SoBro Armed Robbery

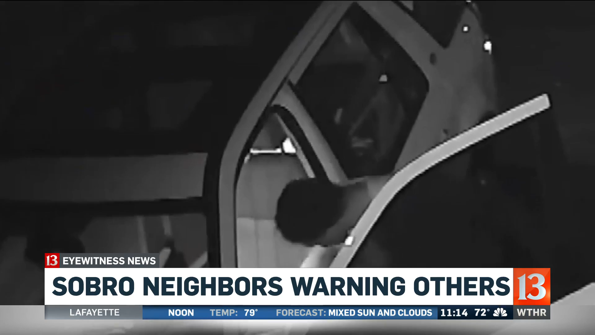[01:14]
Her Land Rover stolen from her driveway.
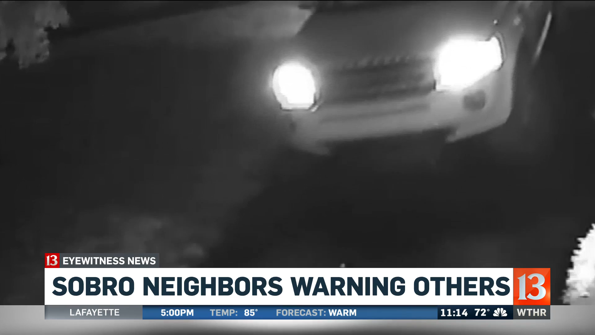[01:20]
She caught it on video. Other neighbors caught what could be the same suspect trying their car doors, rifling through their vehicles for valuables. All that following a series of porch package thefts.
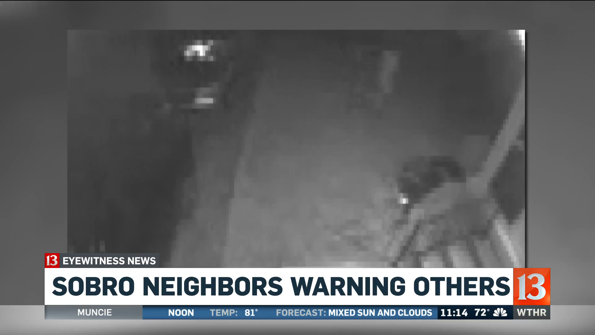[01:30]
But just that feeling of not feeling safe, it's been, that's the scary part.